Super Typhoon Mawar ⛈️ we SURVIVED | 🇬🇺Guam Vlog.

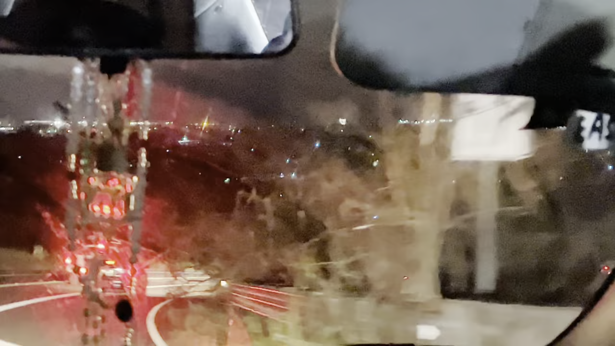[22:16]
Some people have power, some people don't. Little traffic light is working.
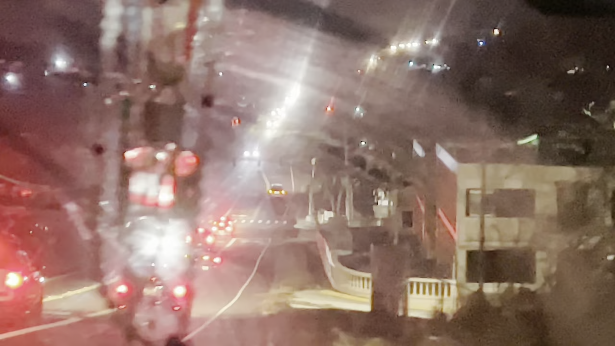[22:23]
KFC's open. Yeah, but this. There is a line, crazy line. Super blurry.
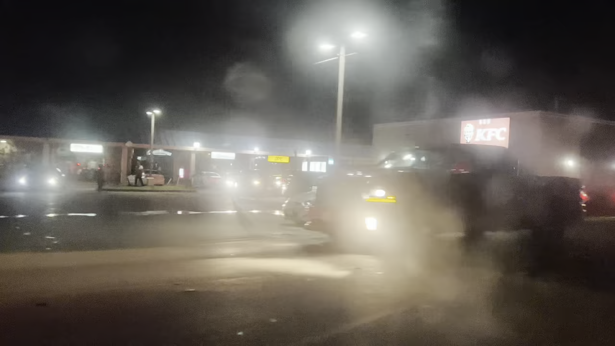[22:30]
There's no traffic lights.
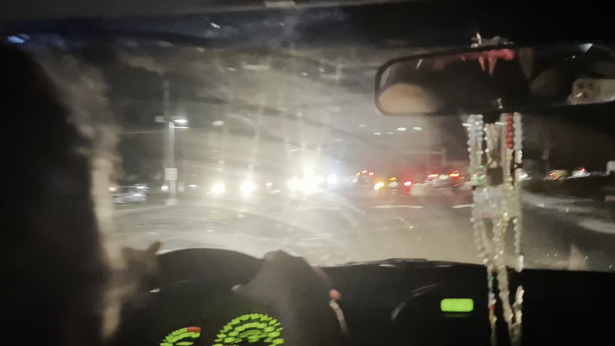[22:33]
Walang nagta-traffic. There are no traffic lights. There is signs.
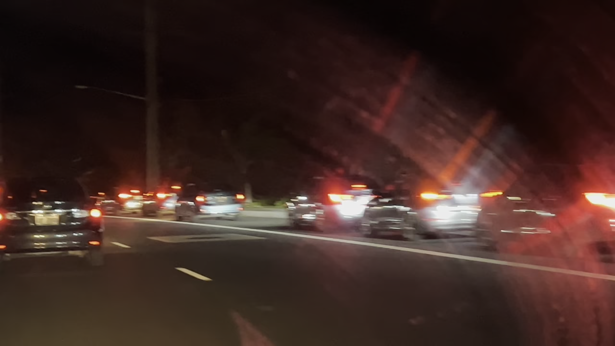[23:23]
This might be the gas station line, the Shell. We're about near the mall. The mall looks like they have generator lights on. But this line right here might be the line for Shell. It just goes, man. People are trying to gas up. I'll show you how that looks in a bit. Maybe I'm right, maybe I'm wrong. Yep, it's just going. I have a feeling this is Shell gas station.
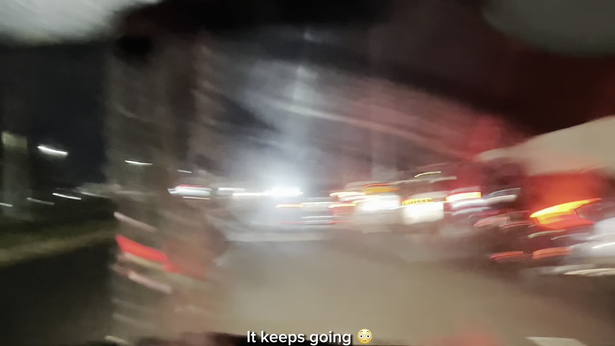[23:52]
I had Jollibee earlier.
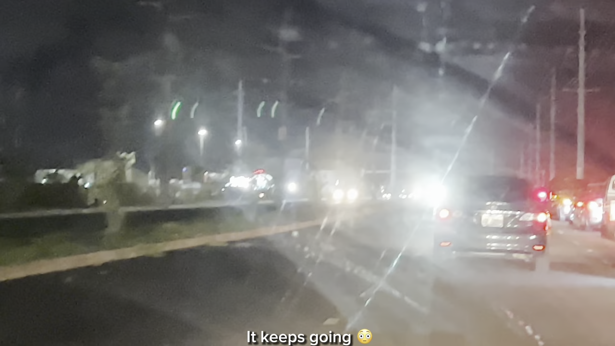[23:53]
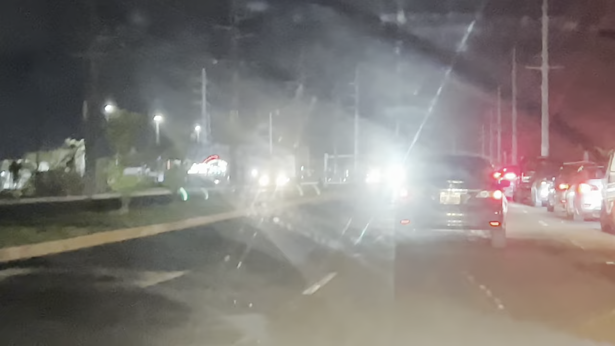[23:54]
Jollibee's open for a certain time.
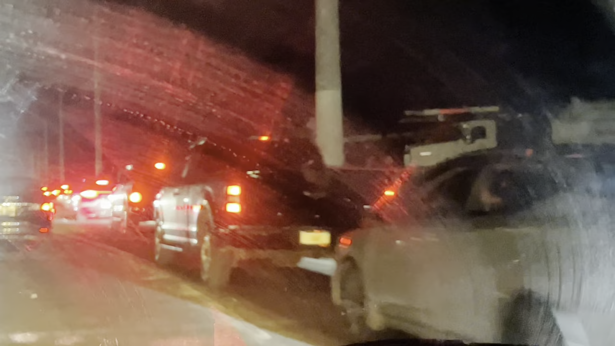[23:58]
But this line might be really the line for Shell. We're almost there.
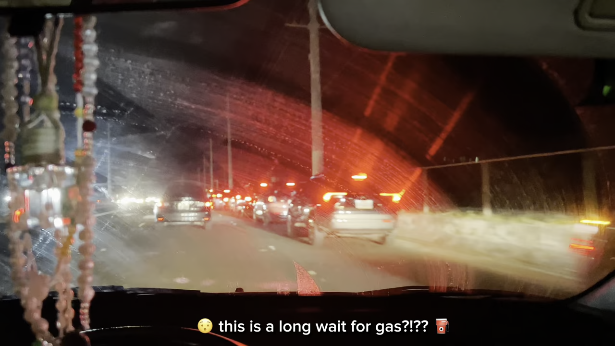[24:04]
We're kind of passing over the Two Lovers entrance. The Wendy's has a generator. And yes, this is the line for Shell. Holy shit. That is crazy. All for gas. You'll probably run out of gas before you put gas. That's too crazy.
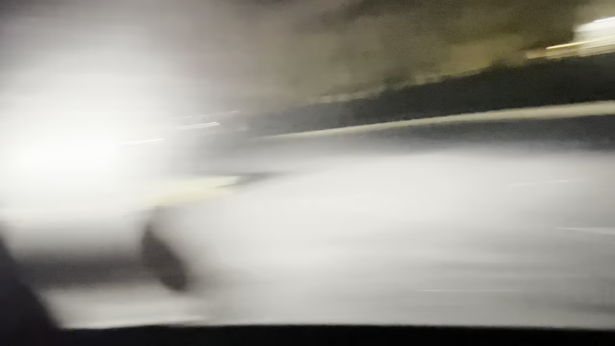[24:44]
There's a down line turning into Tumon and all of these trees.
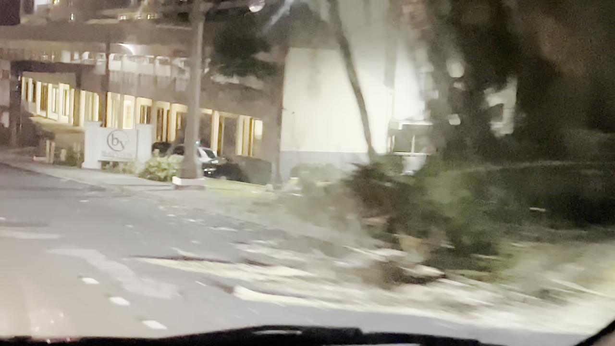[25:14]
A lot of debris on the road from the hill going down. This guy is in a hurry.
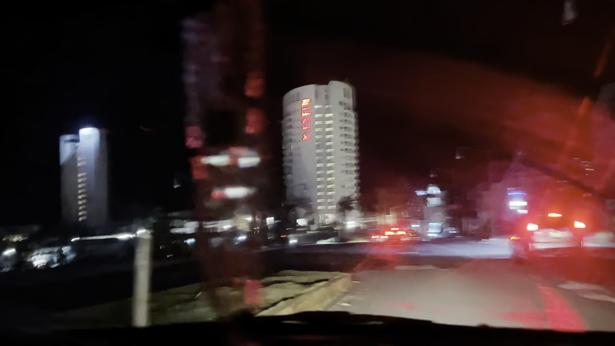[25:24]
There is no street lights, so yeah.
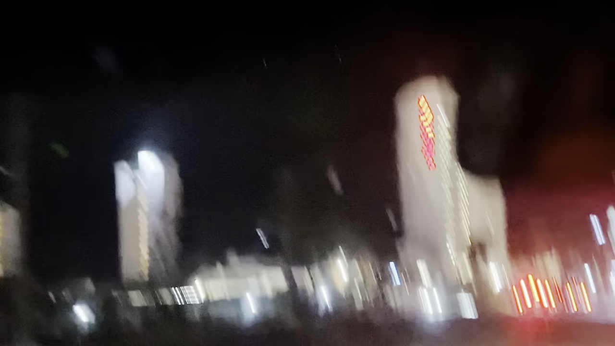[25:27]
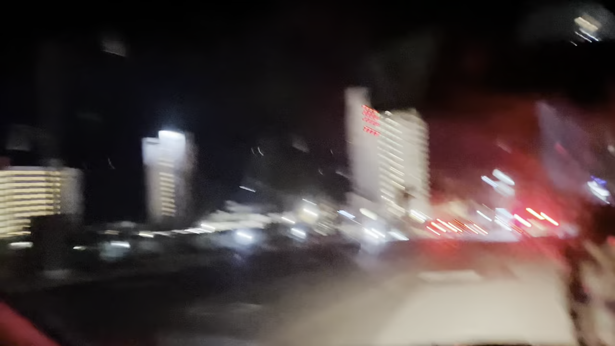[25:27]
I'm not sure what is open, but we'll go on an adventure.
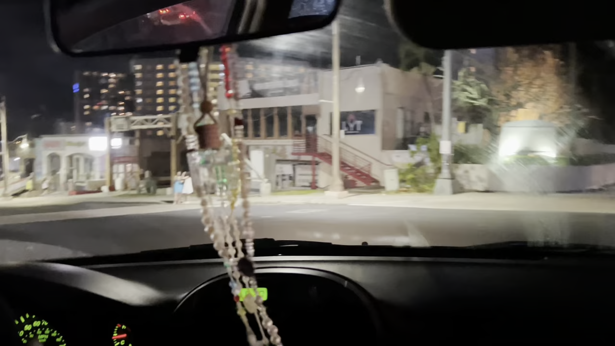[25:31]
All right, looks like some downed lines. Some tourists probably looking for food.
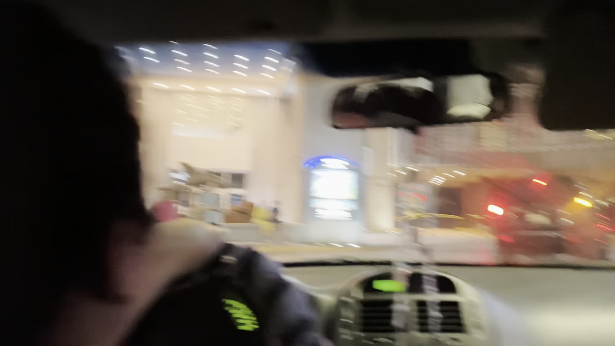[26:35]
And yeah, just tourists out here hanging about.
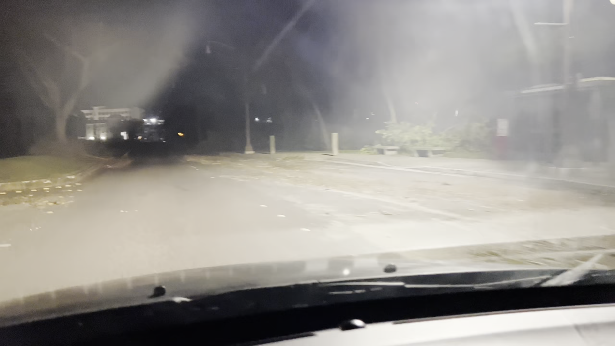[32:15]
We got a high beam. This part of Tumon's like dead. There's no lights. There's Tumon Sands, it's crazy.
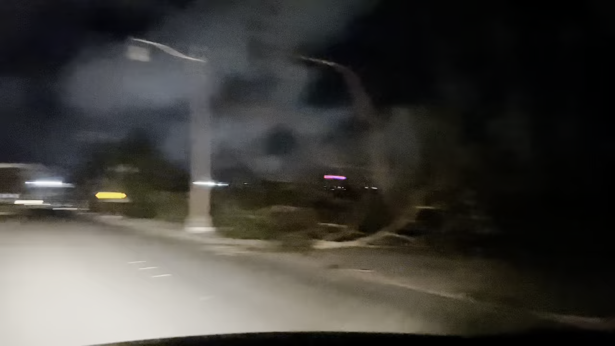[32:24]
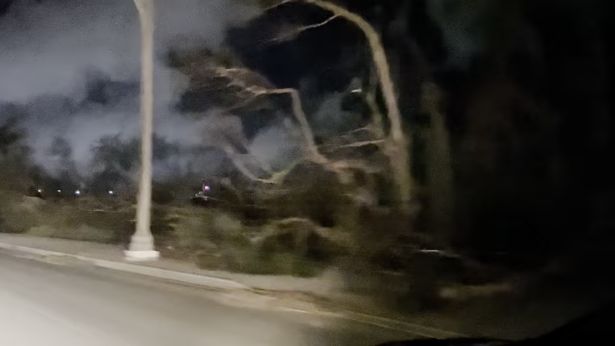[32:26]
There is no more sidewalk besides now, but there was like so much trees in the way.
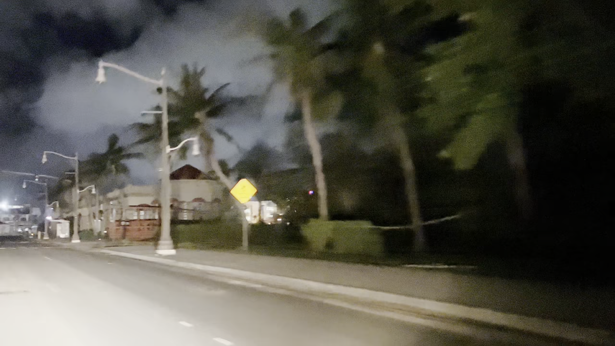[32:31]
This is Eggs and Things, I think. I forgot what it's called.